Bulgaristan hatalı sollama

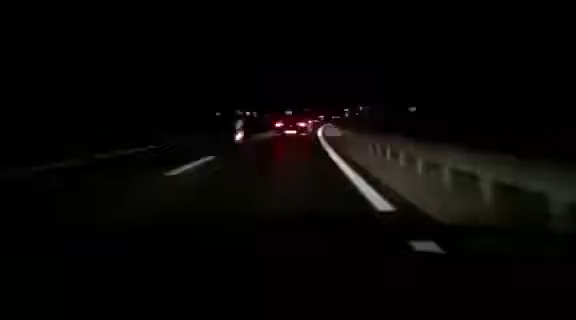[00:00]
burası pilot, yeni yapılan otoban. Önümüzde bir tane Türk var, gurbetçi.
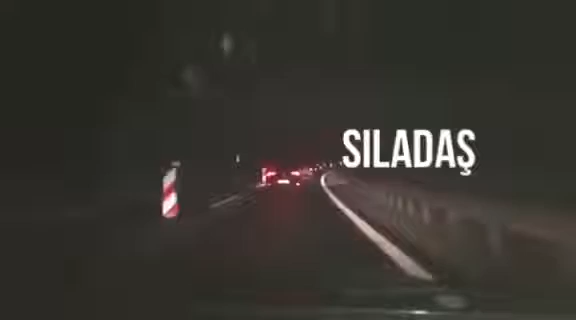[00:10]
Sıradaş'ta bunu yayınlayacağım ben. Arkadaşımızın nasıl tehlikeye bizi attığını görün. 60'lık yolda karşı şerite gidip çekiyorum şu an, gördünüz. Ondan sonra Sıradaş. Bu adam Sıradaşlı değil zaten de.